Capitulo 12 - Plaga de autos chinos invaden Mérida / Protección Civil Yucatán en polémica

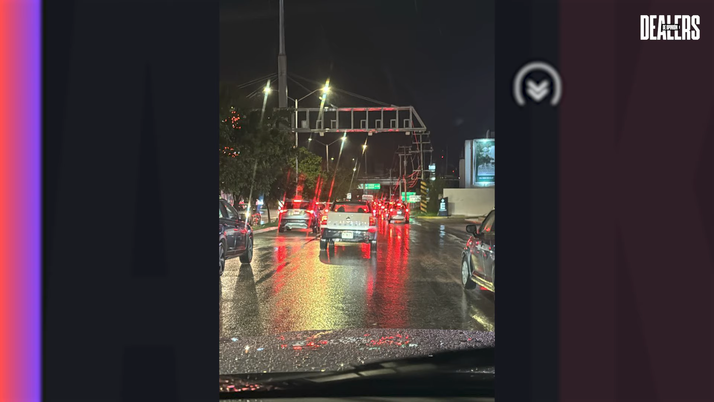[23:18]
si hay mucho tráfico en el periférico en la ciudad de Mérida opten por el transporte al menos un día a la semana si no vamos a llegar
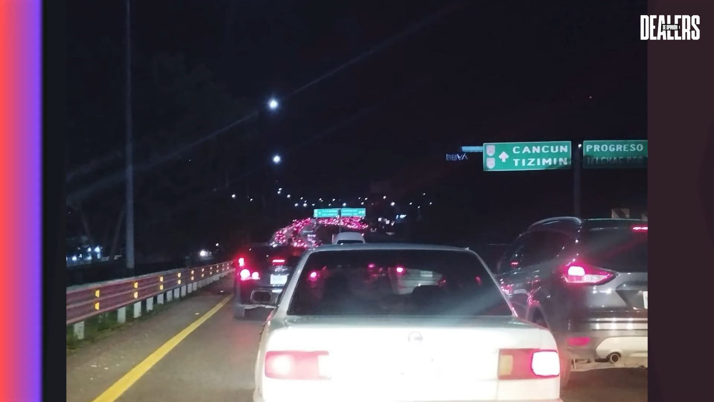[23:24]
entonces al no circula queremos llegar a eso